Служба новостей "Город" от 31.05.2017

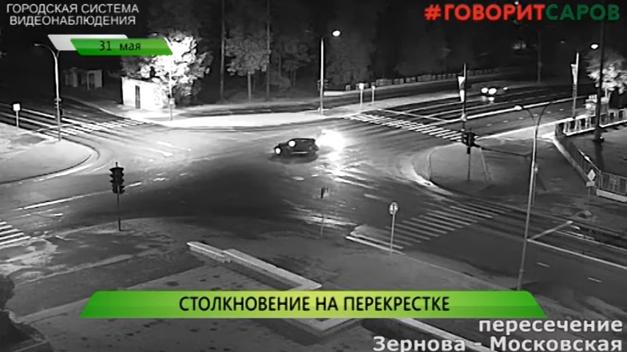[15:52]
Это и сыграло с водителями злую шутку. На кадрах видно, как с одной стороны перекрестка несется черная иномарка, в это же время с другой на большой скорости идет белая машина. Автомобили сталкиваются и разлетаются в разные стороны.